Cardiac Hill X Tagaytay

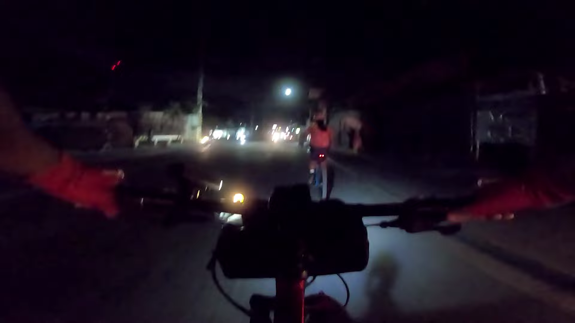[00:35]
So yung unang stop natin is dito sa may Jollibee Changge. After sa Jollibee Changge, doon na kami magkikita sa C6. Nasa C6 tayo dadaan. So pag papuntang south, doon naman tayo madalas dumadaan eh.
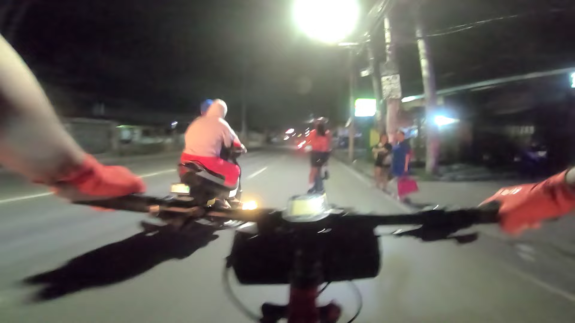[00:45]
So mga ka-adventure, dito na kami sa may Jollibee Taytay.
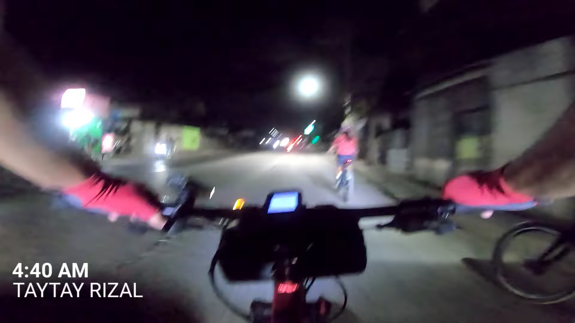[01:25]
Dito pa rin kami sa may Taytay, Highway 2000. Okay, kitain natin sila dyan sa kanto ng C6. Tapos yung iba sa kalagitnaan na ng C6.
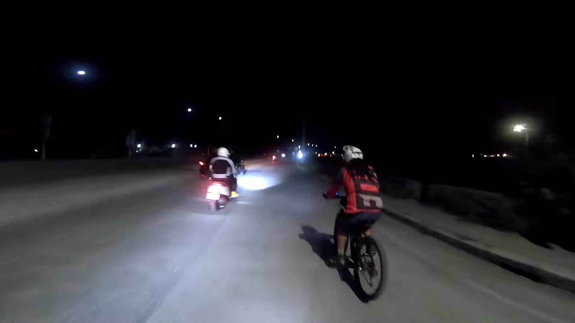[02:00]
Eto, sinalubong na tayo ni Emric. Yan si Emric, oh. So anim na kami.
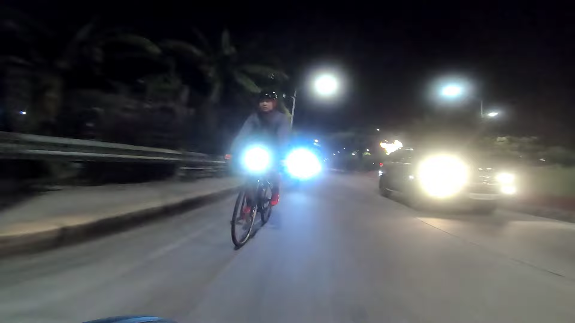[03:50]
Dito na tayo sa dulo ng C6 sa Lakeshore.
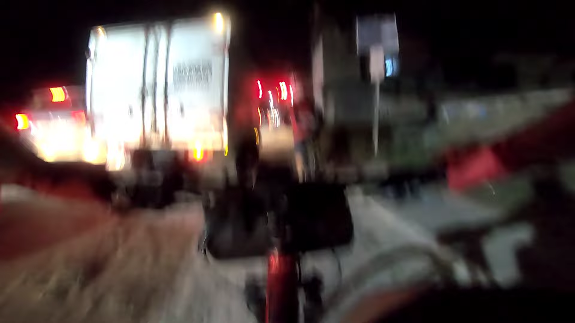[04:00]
So pagdating dyan sa stoplight, diretso lang tayo. So pag kumaliwa kayo, may daan din naman dyan going to ano yan, Barangay Sukat.
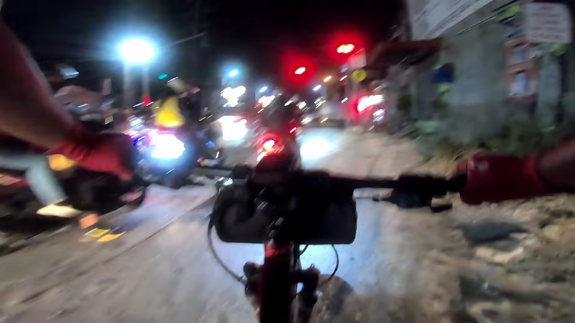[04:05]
So pag kumanan, pabalik yan, pabalik ng Taguig. Pero Taguig pa rin naman tong park na to. Dito na kami sa Upper Bicutan. So pagdating dito sa Upper Bicutan, kakaliwa na kami. Pag dumiretso kayo dyan, yan yung going to Paranaque.
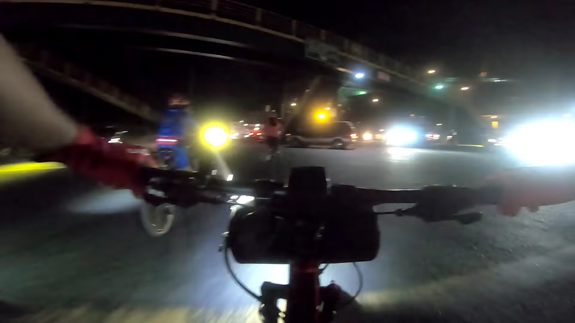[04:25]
I'm going to SMB Kuta. Dito kami. Going to Sukat Highway kami. After ng Sukat Highway, Alabang na yun. So, pagdating dito sa service road, doble ingat mga ka-adventure. Kasi medyo masikip yung kalsada rito. Gilid lang kayo, gilid lang. Kakamadilim kasi sa part na to. Mga ka-adventure, dito na kami sa Sukat Highway. Tatawid na kami going to Alabang. So pag kumanan, yan yung going to SM Sukat. Pag kumaliwahan kayo, pabalik lang.
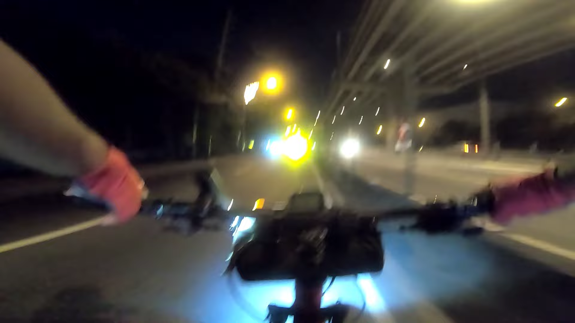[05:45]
Pero syempre, wag kayong papasok ng Calax. Sa gateway lang tayo. Ito mga ka-adventure, andito na kami sa Alabang. So bali, nag-regroup kami rito.
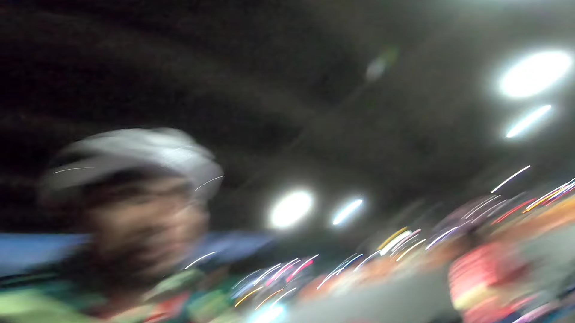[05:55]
O, yan yung mga kasama natin. Morning! Ayan. Dumating nga pala kami rito mga ka-adventure sa Alabang. Isaktong alas 6.
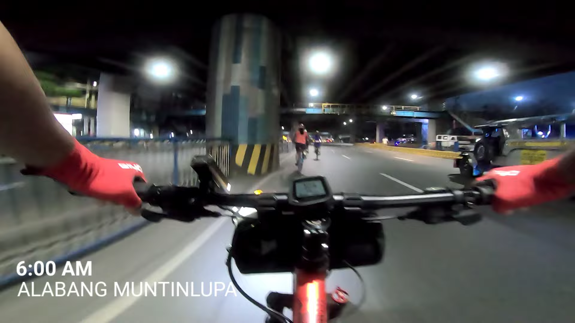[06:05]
So nag-regroup kami, baka may maligaw sa mga kasama natin.
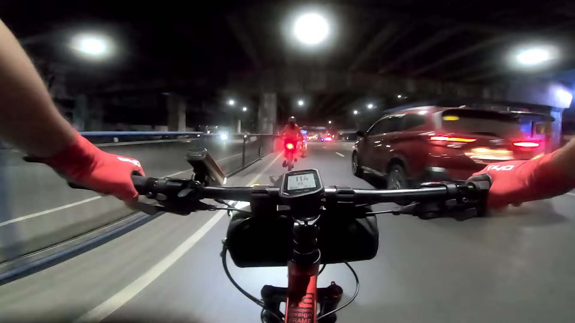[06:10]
So pag ano lang, pag may mga intersection, regroup para safe ang lahat. Para walang maiwanan. So yun mga ka-adventure, ito may sinasabi si Sergi. Ano?
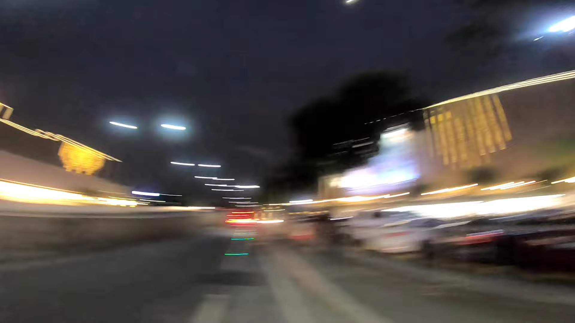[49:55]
So yung right side tsaka left side SM Sukat yan. Madiretso tayo.
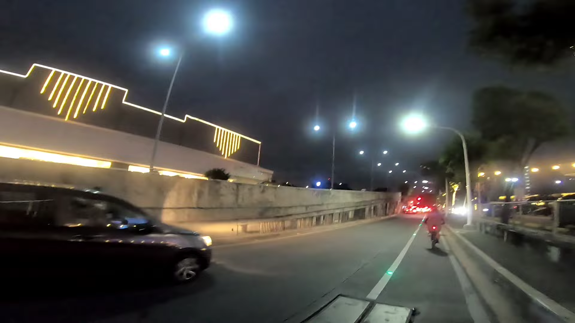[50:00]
So itong flyover na to, ito yung C5 extension.
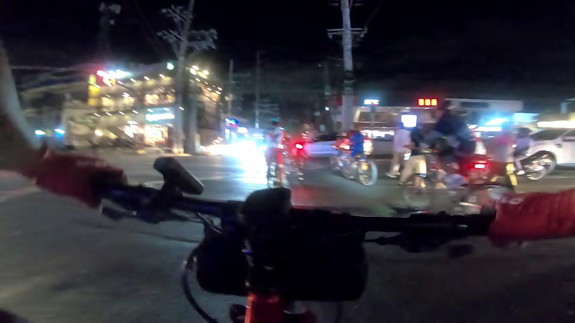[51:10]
Ang labas na natin ito is SM Bikutan. Yan, Bikutan na labas nito.
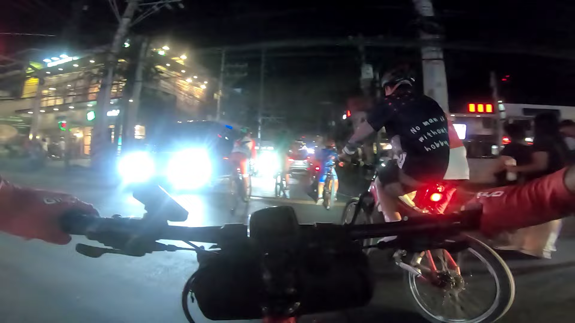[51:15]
So pag dinerecho nyo naman, SM Sukat yun. Naisipan na lang namin, dito na lang kami dadaan.
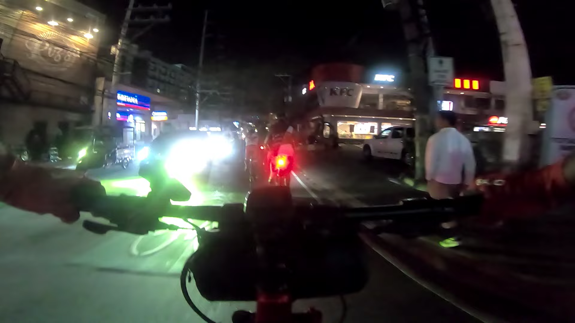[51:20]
Buti naalala ko na may daan dito. Tapos alam din pala ni Sir Chi.
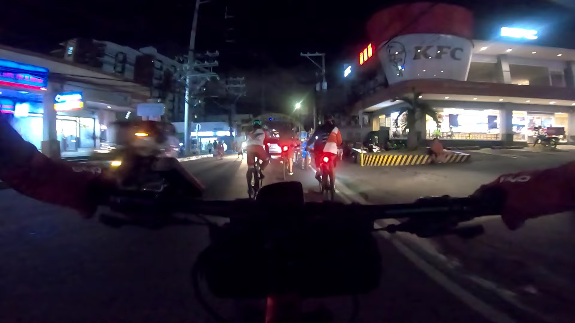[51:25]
So hindi ko kasi may suggest kanina. Medyo marami kasi hindi ko rito. Buti na lang alam ni Sir Chi. Kaya mas okay talaga rito pag dito kayo dumaan.
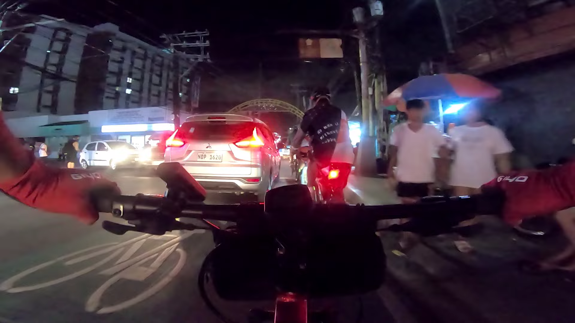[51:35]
Hindi na kayo dadaan ng service road. Kasi mga ano, Bikutan, tawid na lang oh.
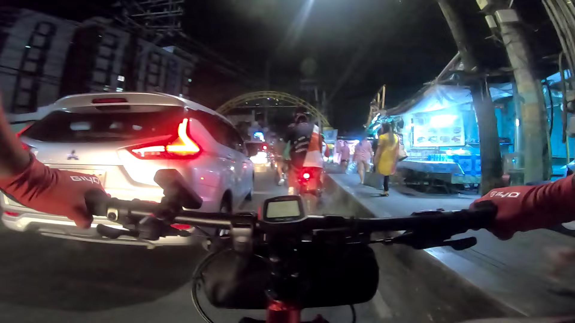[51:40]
C6 na. Mga ka-adventure, ito. Dito na tayo sa dulo.
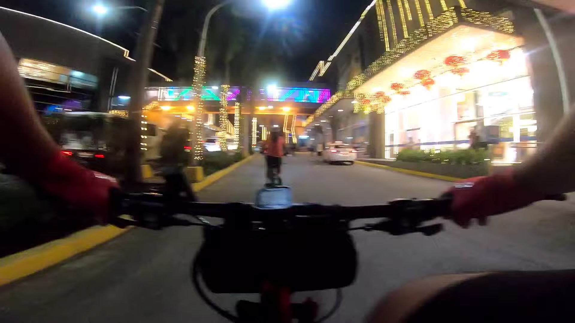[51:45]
So itong kaliwat kanan, yan na yung SMB Bikutan. So diretso lang tayo going to C6. Ayan o.
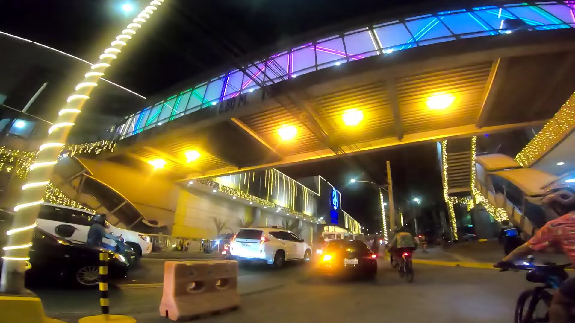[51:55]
SMB Bikutan. Pagdating dito, nag-traffic na. Dito lang nag-traffic mga ka-adventure. Kasi may intersection na dyan.
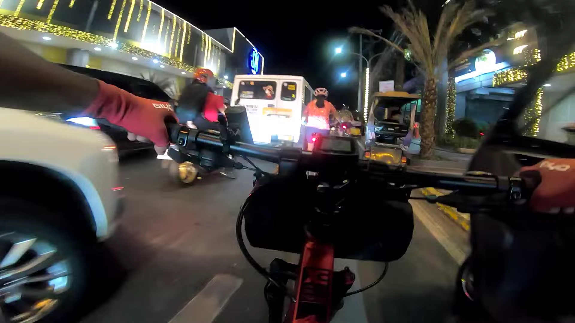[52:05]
Ayan, so yung mga ka-adventure, swerte. Dula sa unahan traffic. Ito, andito na kami agad sa C6. Itong right side, yan yung late school. O yan, mga kasama.